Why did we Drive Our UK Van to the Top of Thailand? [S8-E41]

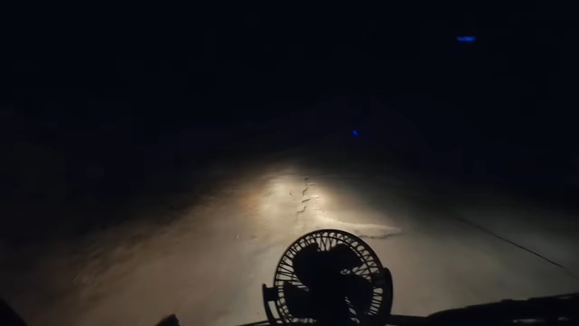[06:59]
Okay, it's 5 to 9 at night.
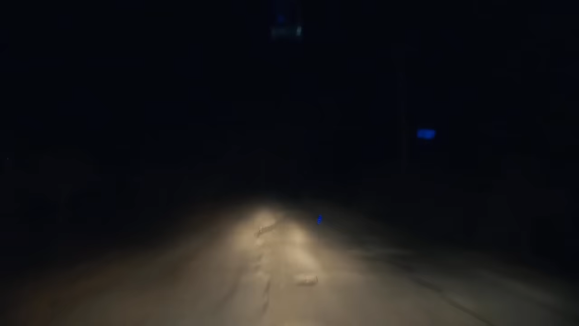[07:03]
We're nearly there. It's a little bit like an episode from the Blair Witch Project. Bit of an holy road, but we're nearly there. There should be a campsite at the end. This is our destination. Somewhere down here. Oh, I can see the lake in the distance. This is gonna look beautiful in the morning. Okay, we're in the right place. Let's check in.